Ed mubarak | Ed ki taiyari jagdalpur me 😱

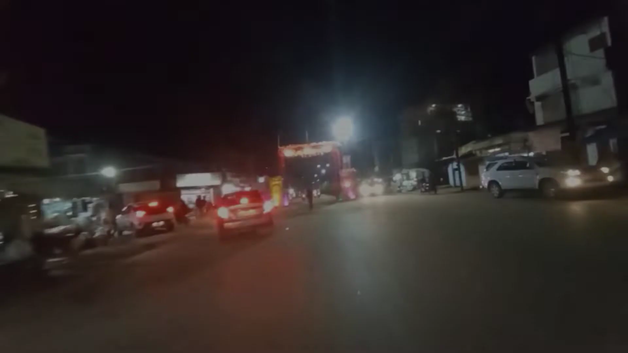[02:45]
और अभी का समय लगबग साड़े साथ बज रहे हैं और आपको यह स्थीन दिख
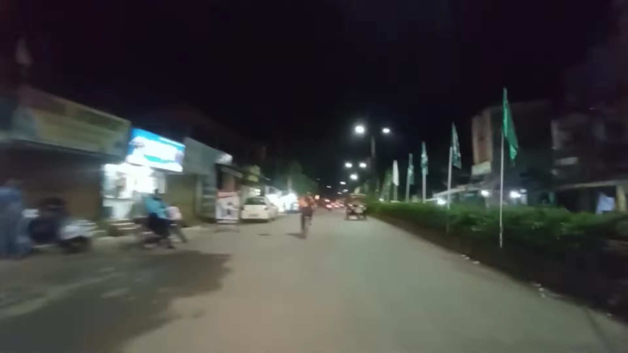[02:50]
रहा हो गई यह है चानी चोक का और आपको पूरा बीच के डिवाइडर में आपको जंडा दिख रहा होगा क्या का जंडा है पता नहीं
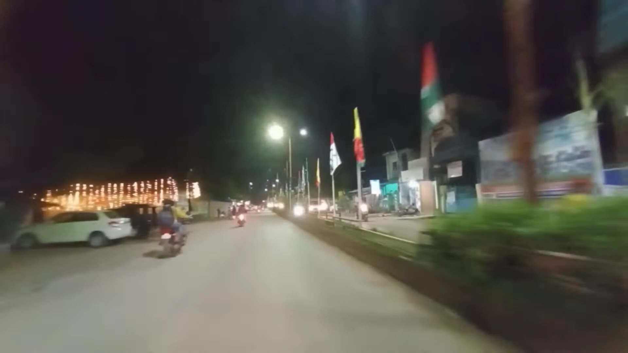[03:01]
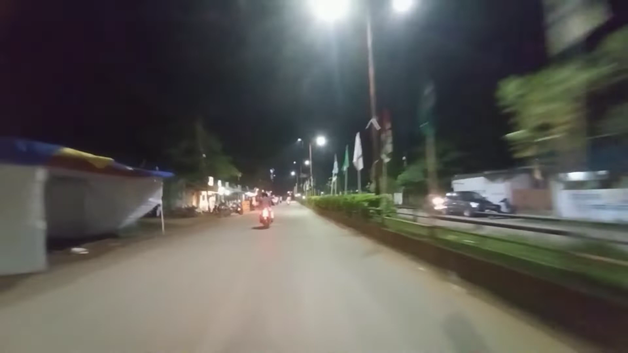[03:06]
जंडा लगा हूँ है अपको पूरा नाइट का सो दिखाओं मतलब
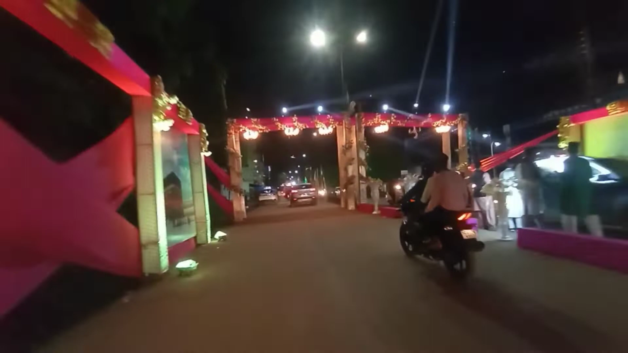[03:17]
कि आपको दिख रहा होगा सायत परक पास इस तरीके का सजाय गया है और गैस आप आप कंटेनीव बने रही आपको पूरा सीन दिखाऊंगा
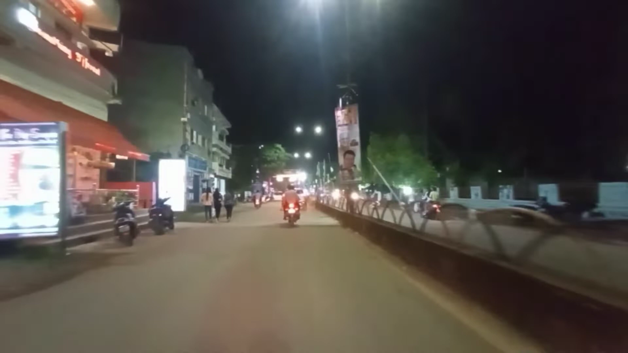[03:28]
जिस जगा पर मैं सुबह दिखाया उससे जदा जगा पर दिखाऊंगा किस तरीके कहा सजाएन गया क्या है और अभी अपना जगटरपूर कैसा दीख रहा है वह सब चीज भी आपको दिखाऊंगा
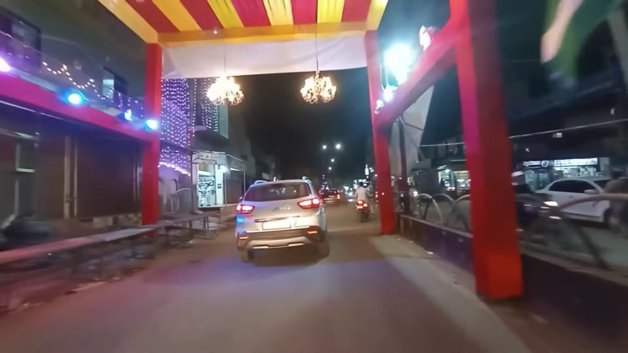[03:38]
आपको जैसे
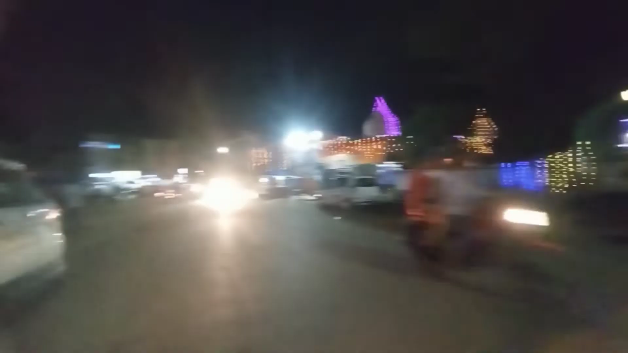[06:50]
और हमारे Left Sight पर आपको दिखरा हुआ रथ जो कि बस तर दसेरा के समय जो रथ यूज हुआ था वो यही रथ हमारे Left Sight पर है यह सीरसार चोक जो कि आपको पता ही होगा इसको सीरसार चोक बोलते हैं So guys आप continue बने रही है अभी हम चलते हैं आगे Main Road पर